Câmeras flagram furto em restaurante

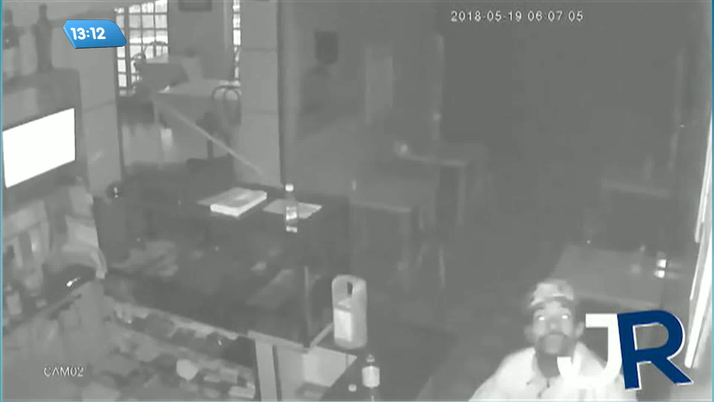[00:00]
Mais um flagrante de furto e você já tem as imagens. Homem arromba restaurante e tenta levar uma TV de 60 polegadas. Como não conseguiu carregar o aparelho, o bandido levou outros objetos. Ele ainda perceba que danificou as câmeras de monitoramento.
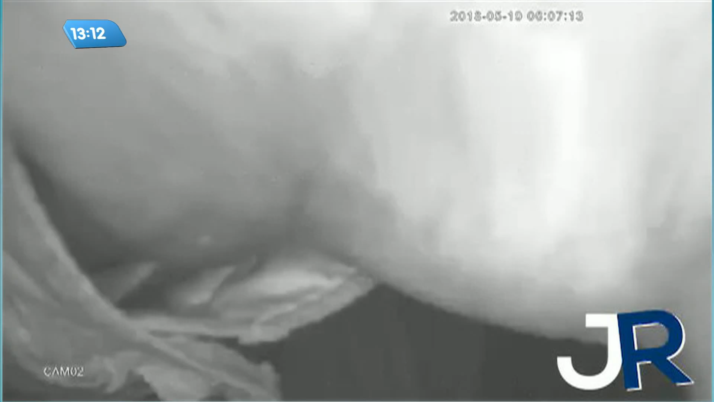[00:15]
Ainda não foi, ou já foi identificado, é? Já foi identificado. Acabo de receber a informação. A suspeita é de que esse homem seja o mesmo que invadiu uma UBS,
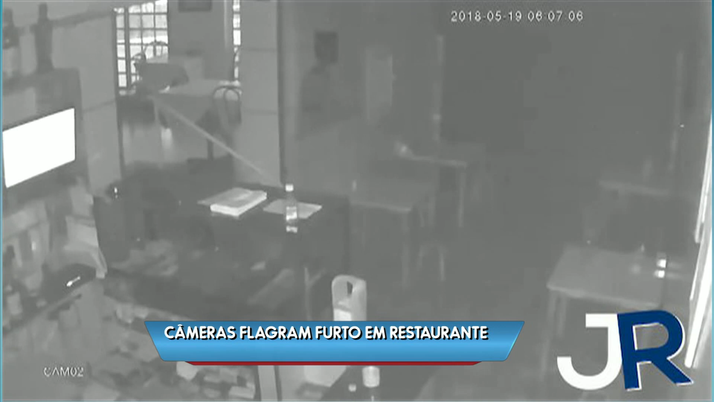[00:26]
uma unidade de saúde de Jundiaí, tem 15 dias.
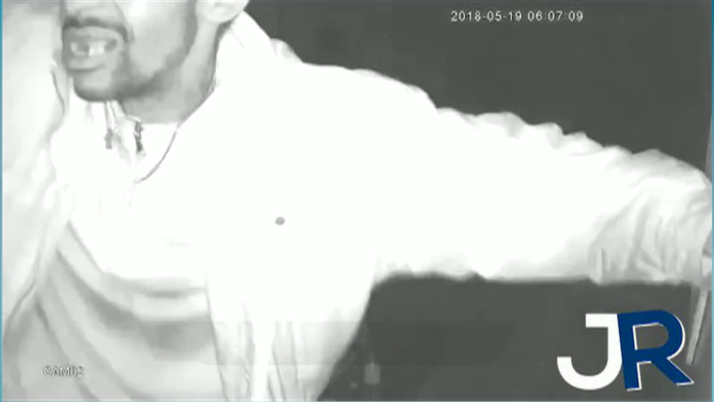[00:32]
Ele tentou detonar a câmera, só que o registro já tinha sido feito.
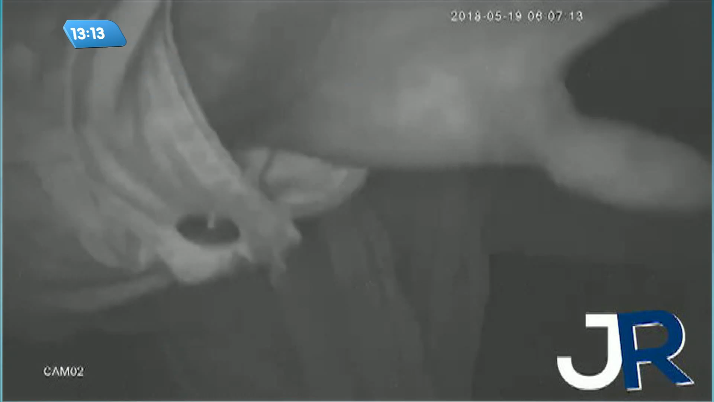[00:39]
Então, no momento que ele consegue desacoplar a fiação da câmera, a imagem dele já estava lá no servidor.